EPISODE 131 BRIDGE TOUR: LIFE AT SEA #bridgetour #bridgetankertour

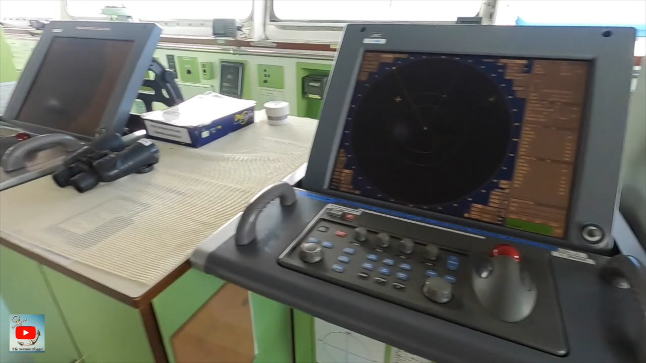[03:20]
and this is the S-BAND and another over there is the X-BAND